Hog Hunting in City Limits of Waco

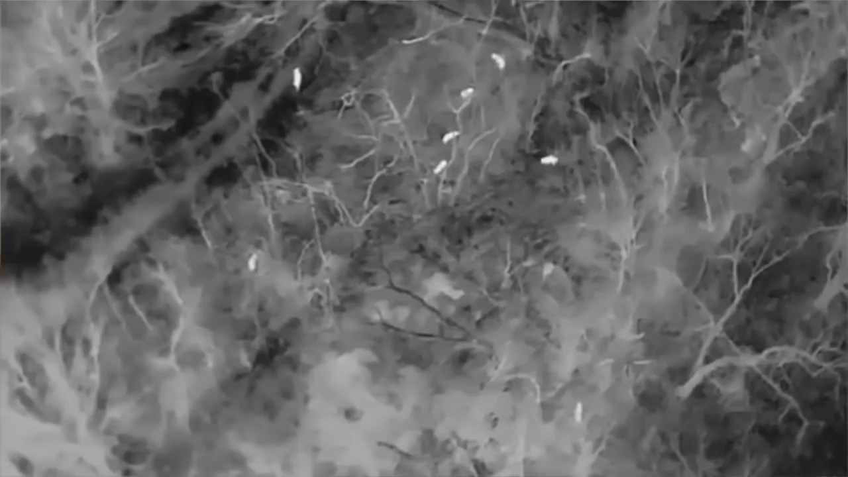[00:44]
here last week everything's really muddy so we're not exactly sure how to get back there just yet
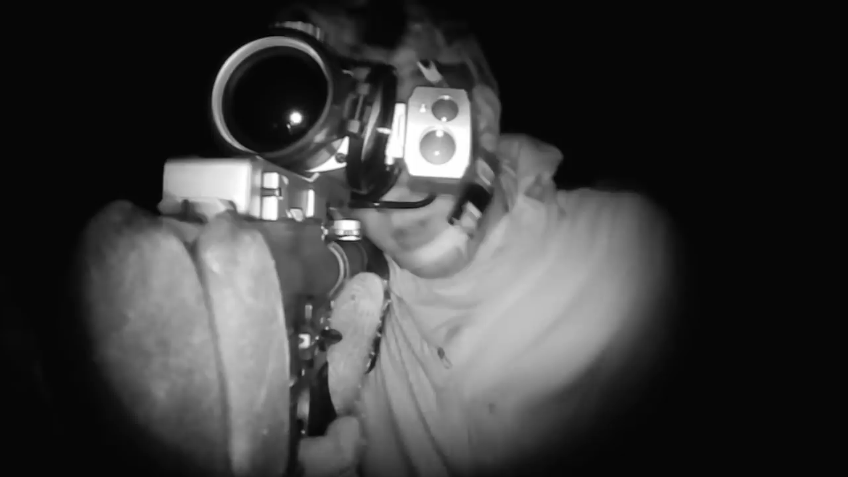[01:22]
hey they're crossing over here yeah there's one out in the open over here
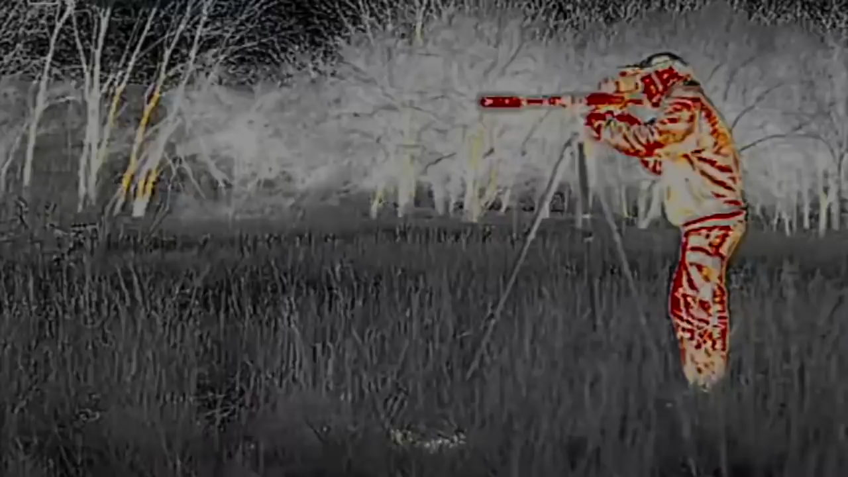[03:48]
There's a sound out here that was cruising through and we grew it up and got him cut off.